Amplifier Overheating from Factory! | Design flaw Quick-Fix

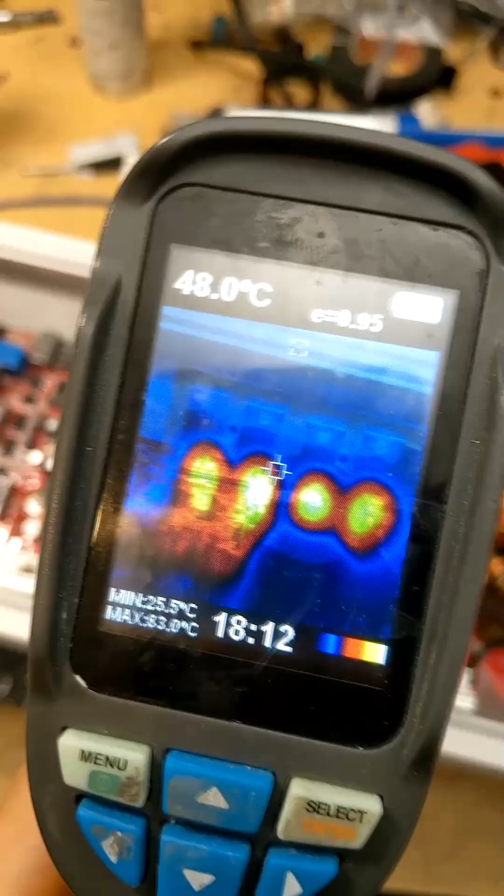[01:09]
On screen: spot 48.0°C, min 25.5°C
we're reaching crazy high temperatures in excess of 80 degrees Celsius.
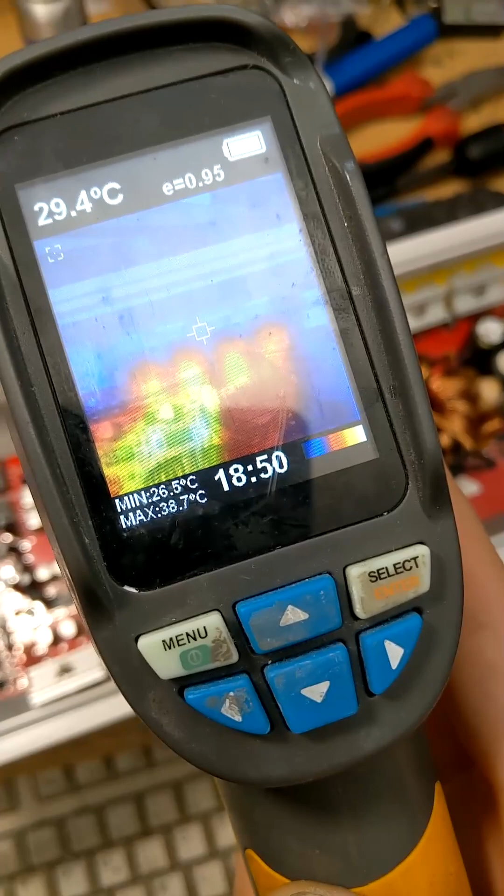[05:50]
On screen: spot 29.4°C, max 38.7°C, min 26.5°C
That's been a few minutes now and we're only at 38 degrees Celsius. A huge decrease from like 85, 90 degrees after a couple of minutes.